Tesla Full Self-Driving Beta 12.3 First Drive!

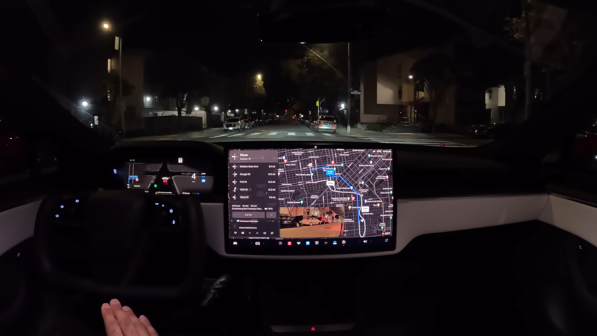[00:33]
okay very smooth first left turn
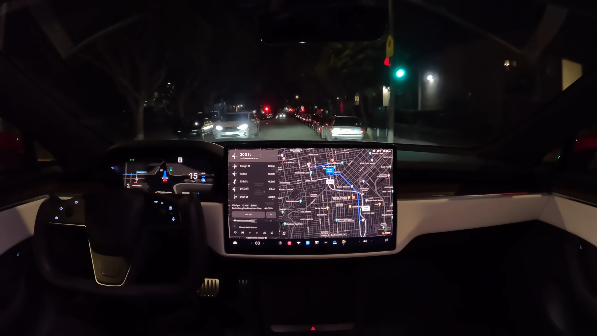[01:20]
nice take off as soon as the light turned green slowing down a little bit as it passes some of the other cars really smooth really comfortable really human like i think after the starship second flight test we were wondering which would happen first if v12 would be released or if starship would fly again so i think we have our answer both on the same day i think
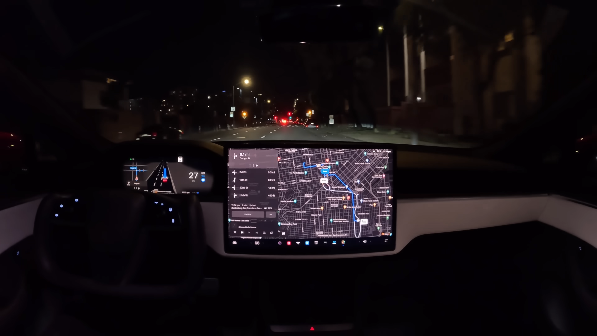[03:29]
it would just feel like you're just jerking back okay again we got a crosswalk with flashing lights but it passed through just like a human would no excessive reduction of the speed
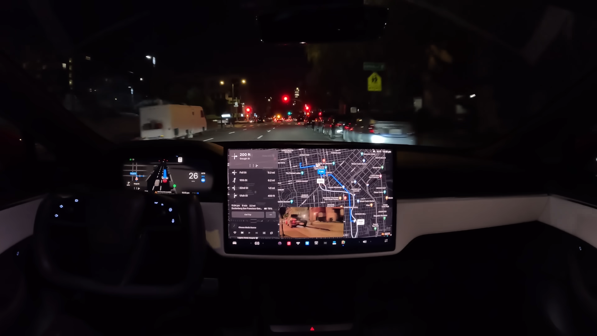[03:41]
right right here we've got a guy on a scooter all right they passed now we're making a right turn onto golf street 2.3 miles away the light is red and it's creeping the lights now green it's completing the right turn
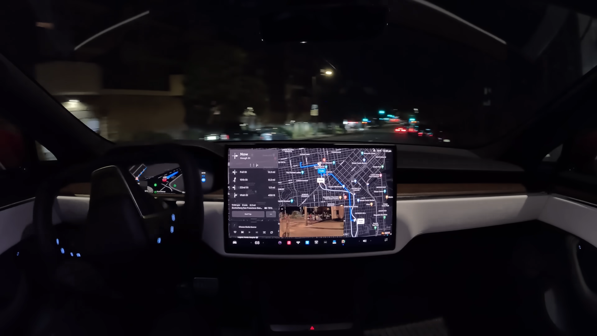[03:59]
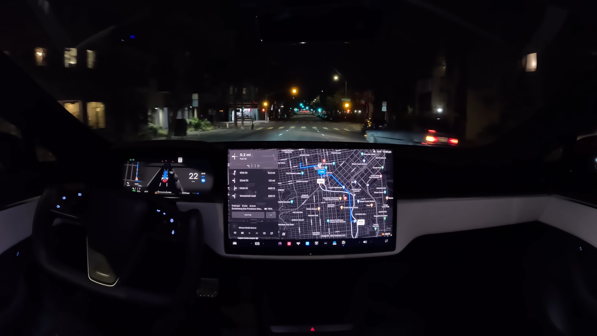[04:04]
quick lane change after the right turn because somebody was parking in the far right lane very smooth very natural just like a human would do it now we're stopped at a red light we got some pedestrians crossing some cyclists i think people are going to be blown away by version 12.
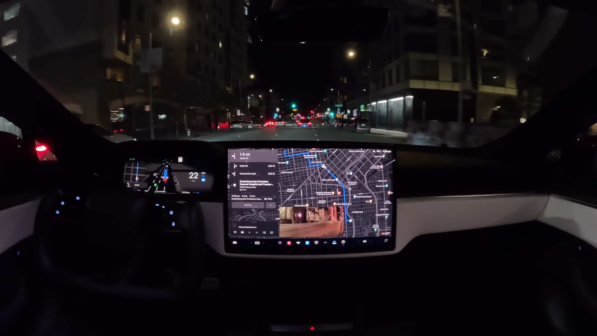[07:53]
stopped and then like tilted forward and there was like a train coming and oh god that was the
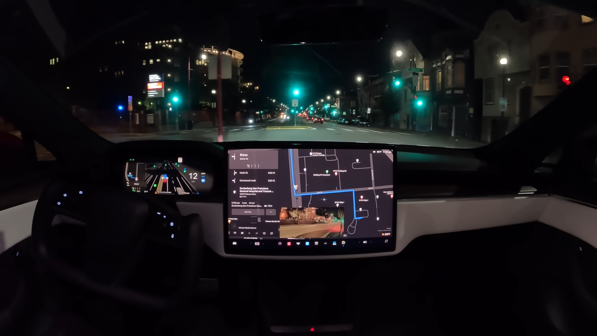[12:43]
you want to nitpick okay we've got a uh yield on green so we don't have a left
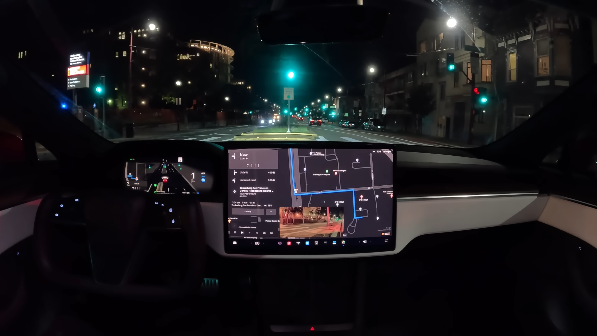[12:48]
turn arrow there's cars coming there's a waymo coming and there's a tesla following that waymo and the car
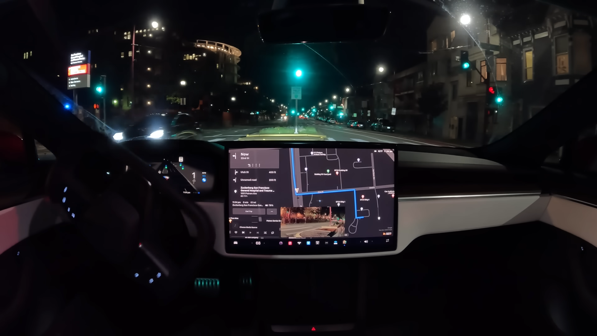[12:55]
is starting to move its wheel and it turned just
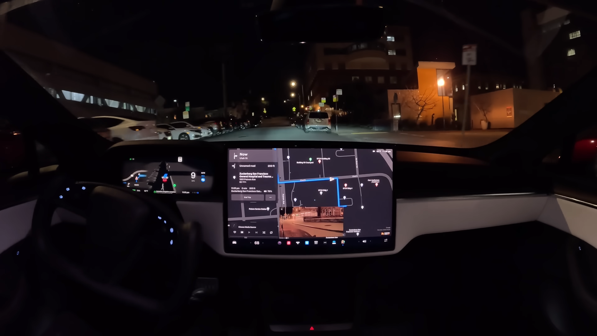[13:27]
and now we're pulling into a parking lot how does it look pulling into that parking lot